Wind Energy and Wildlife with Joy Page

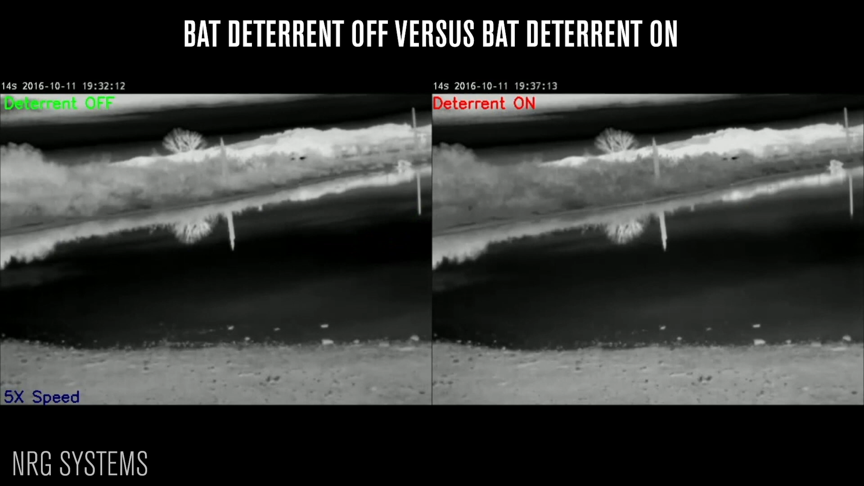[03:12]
So it doesn't significantly take away bat habitat or reduce where the bats can be in space and time. It just keeps them away from the spinning blades.
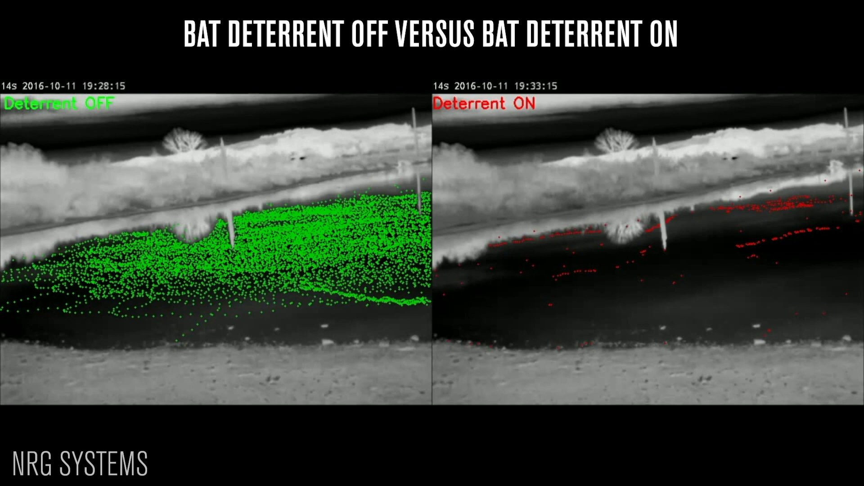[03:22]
The interesting part about the wind energy and wildlife connection is the future of wildlife depends on wind energy to address climate change.